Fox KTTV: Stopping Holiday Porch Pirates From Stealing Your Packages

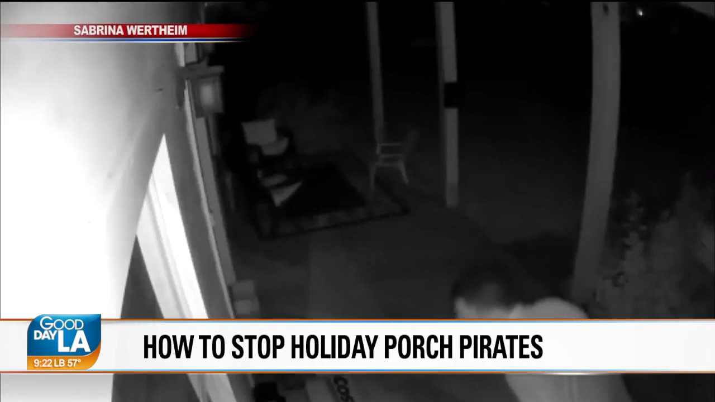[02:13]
I found my security camera that Costco delivered a package at about 8 30. I wasn't home and I got a notification at about 2 a.m. that someone had taken it.